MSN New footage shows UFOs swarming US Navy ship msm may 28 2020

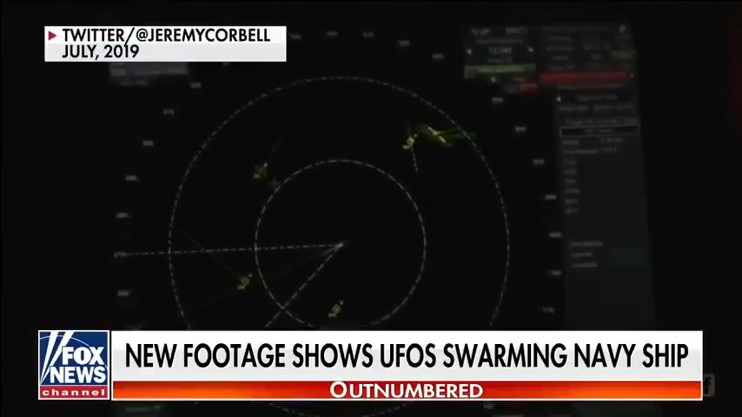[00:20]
This footage of a radar seen by sailors aboard the USS Omaha back in 2019 shows as many as 14 UFOs swarming the ship off the coast of San Diego. At least one of the objects was moving upwards of 160 miles per hour. That was pretty much perfectly 000 relative, right? Yeah. 263, 3 miles, 55 knots, speed. Investigative filmmaker Jeremy Corbell says the clip verifies a prior video he released of the same incident,